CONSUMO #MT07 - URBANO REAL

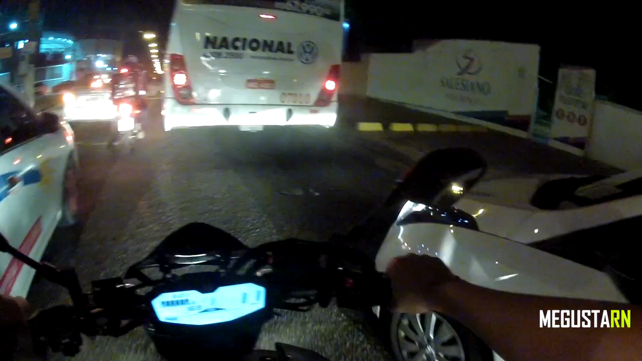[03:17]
Uma dica aí pra quem tá pensando na 07.
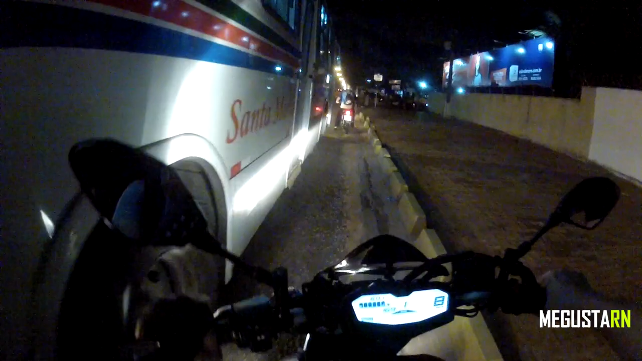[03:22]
Indico demais. Passar logo aqui. O cara segurou o ônibus ali pra gente passar nele. Chama, pai.
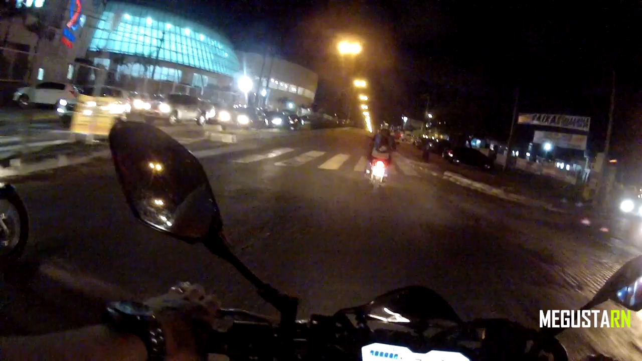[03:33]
Se você andar agora, tá vendo o eco ligado? Se você andar com esse eco ligado, ó, tô de quarta, 50 por hora. Não dá essa pegada, quando eu aperto aqui, ó, apagou, tá vendo? A pista aqui tem espaço, eu vou embora, roda assim. Claro que vou dentro da cidade de segurança, porque os motoristas aqui de Natal são imprevisíveis, totalmente imprevisíveis.